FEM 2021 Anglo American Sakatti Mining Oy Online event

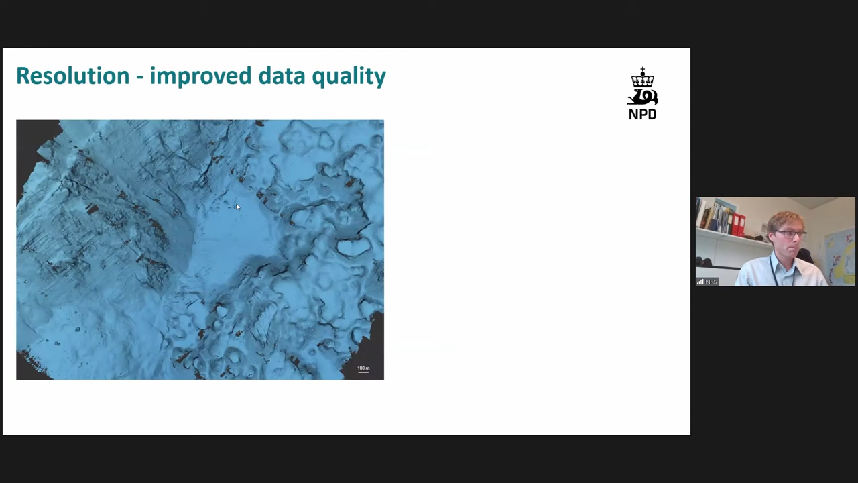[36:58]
On the Moon's Ridge, this is Fovne, this is Gnitahei. This is an active sulfide deposit, this is inactive.